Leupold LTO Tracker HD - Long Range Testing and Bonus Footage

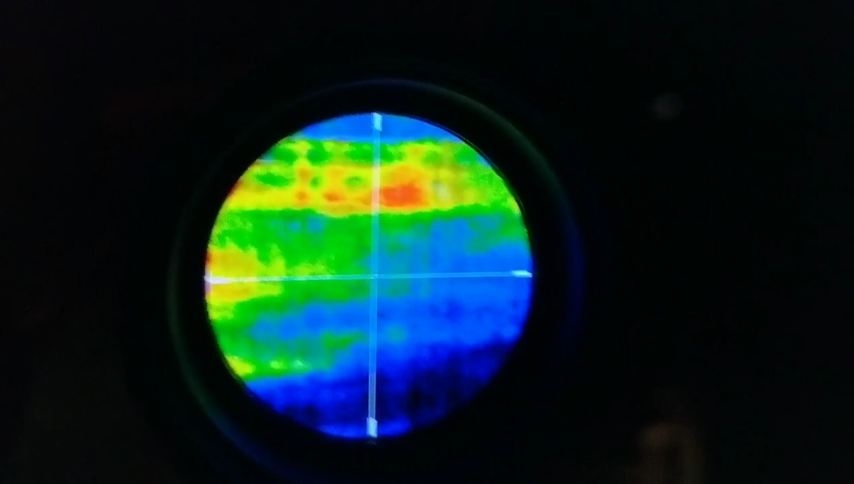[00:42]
The optic's the same. So my dog just found her toy and we'll see her coming up the stairs here.
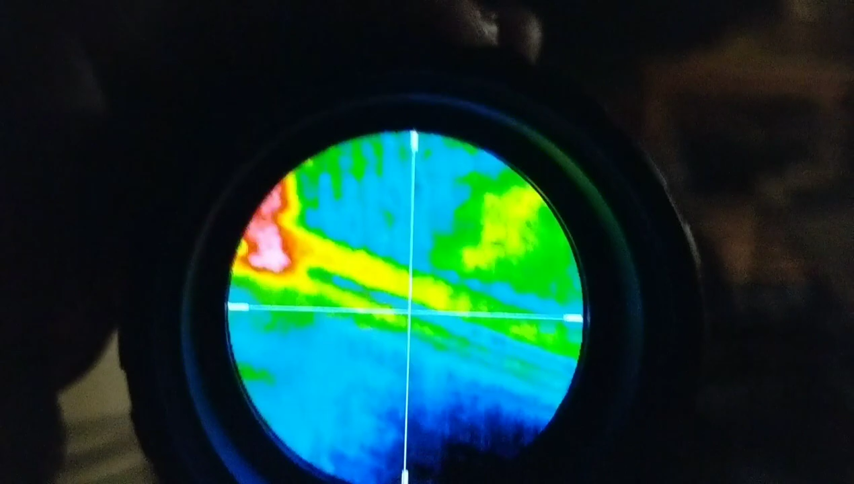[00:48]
There she is.
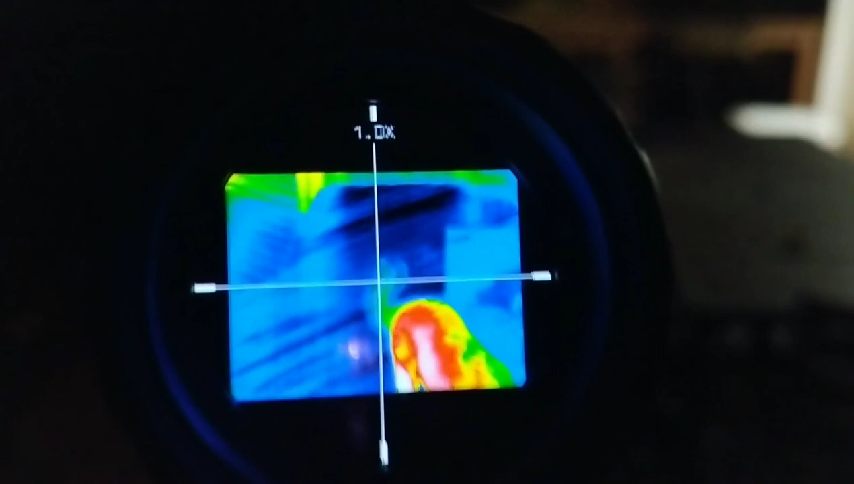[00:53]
And as we zoom in you can see the clarity on the zoom remains pretty true.
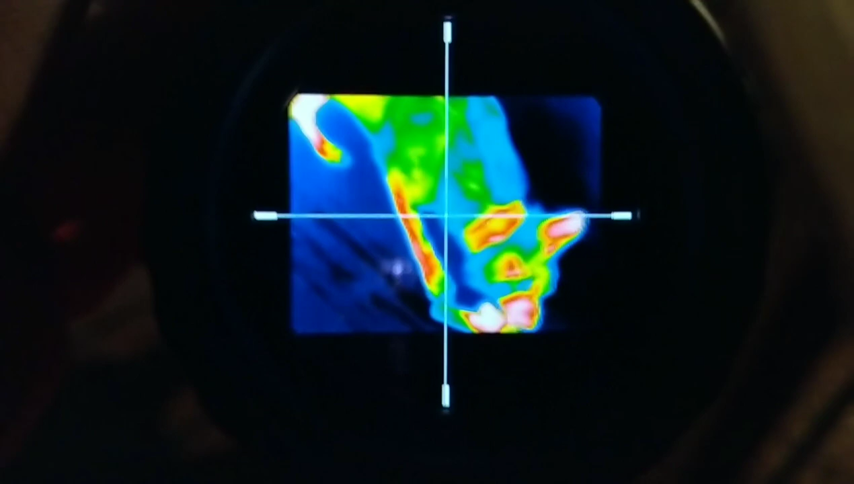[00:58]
But what I'm gonna do is I'm gonna set the tracker down.
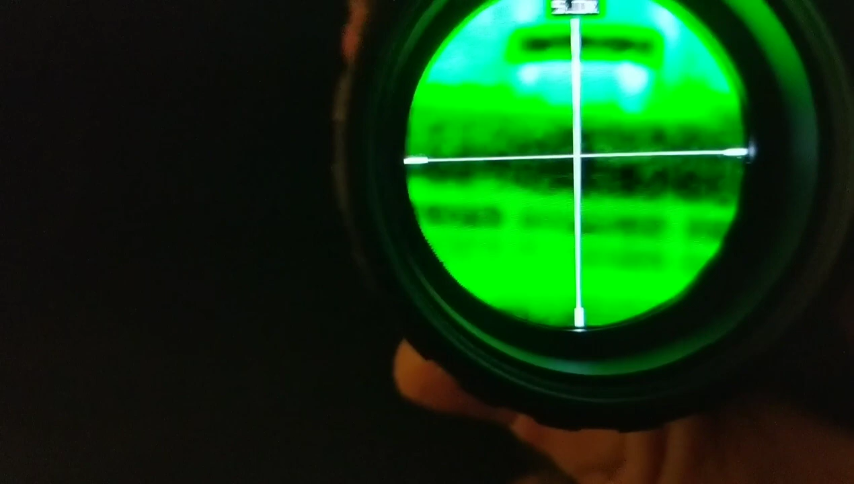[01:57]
And you can see the heat lamps that they use.
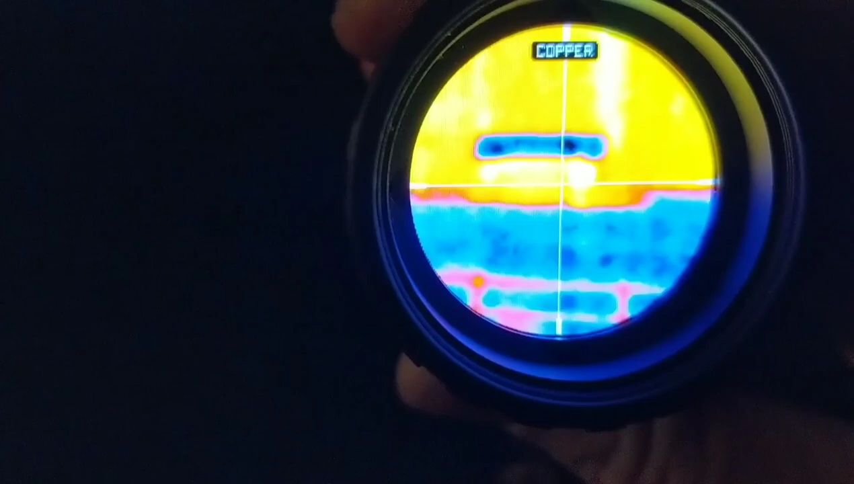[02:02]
And the cool metal roof. Because it's colder. Than the um.
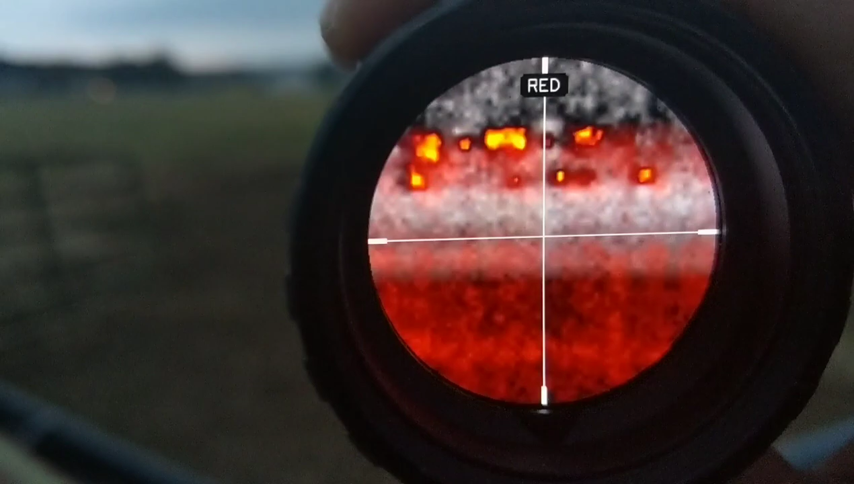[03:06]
I don't think you could identify what it was. But you can definitely pick up the heat signals.
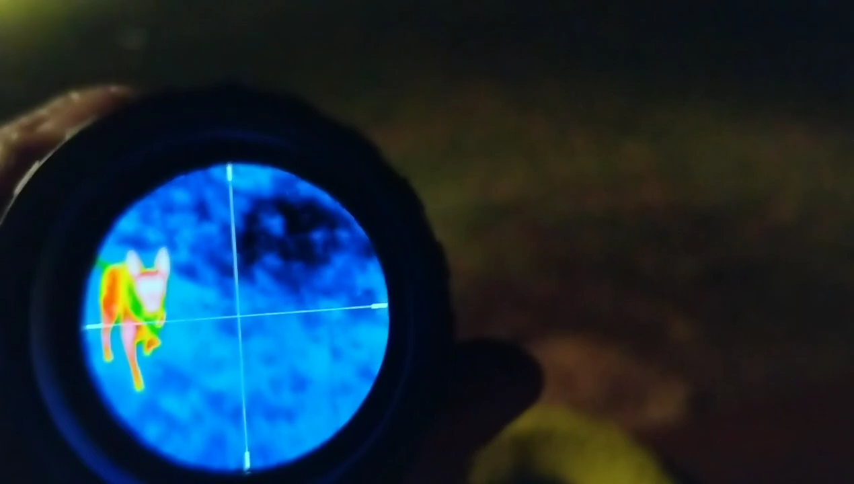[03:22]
And this German Shepherd really, really wants her frisbee thrown.
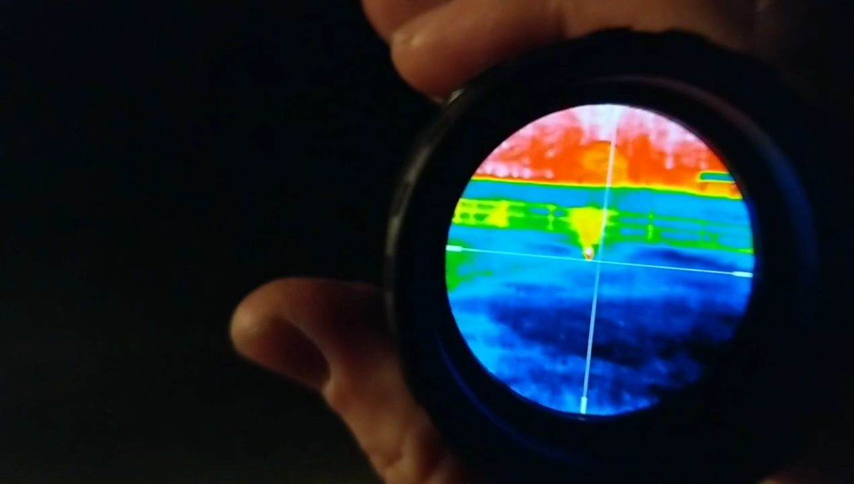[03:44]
It's probably 125 yards. 300 feet.
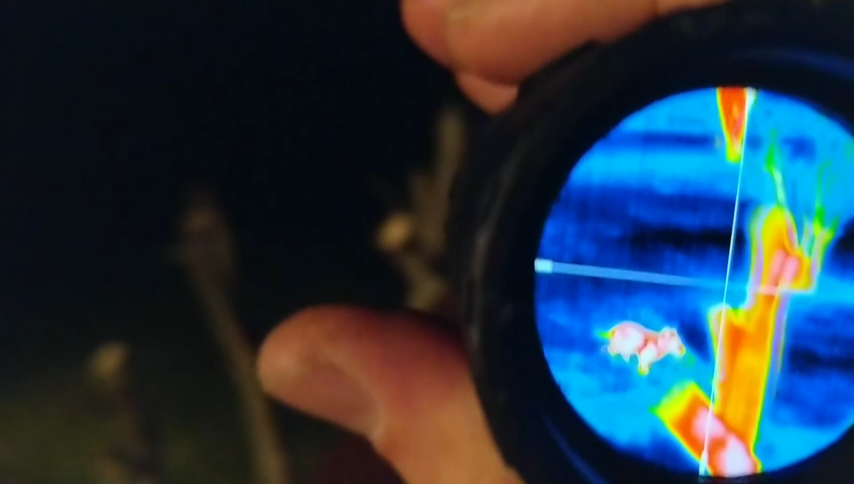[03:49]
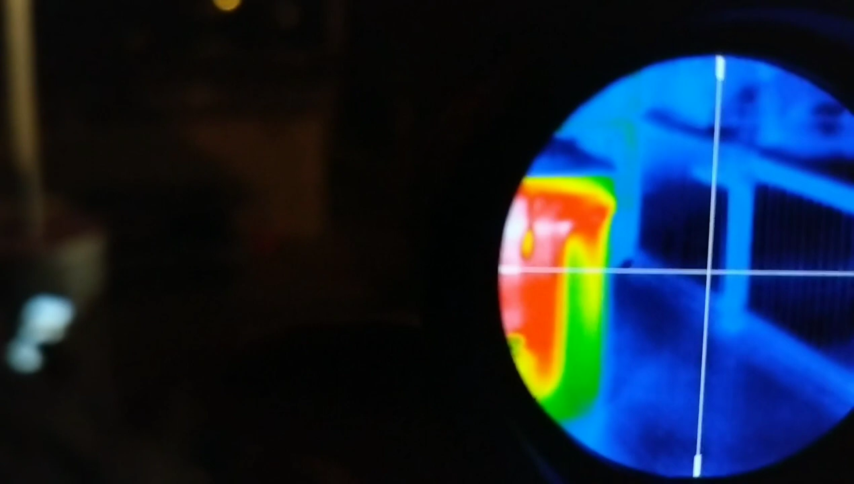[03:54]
There she.
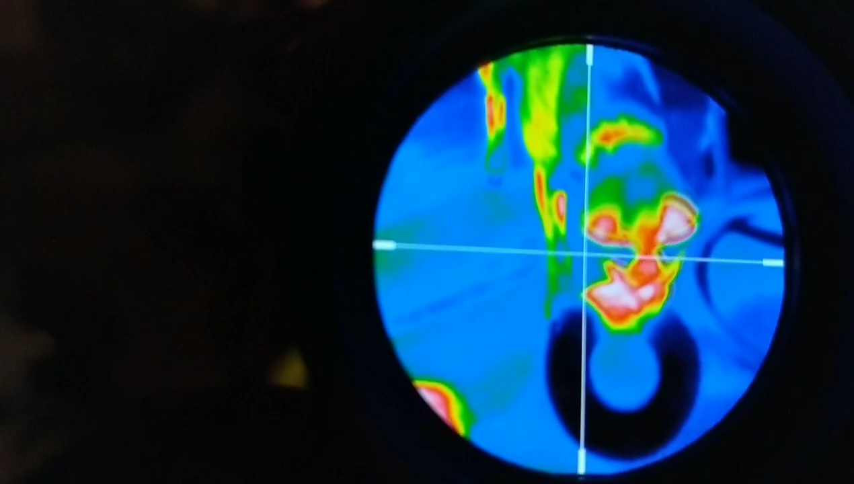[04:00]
There she is. Ready for another one.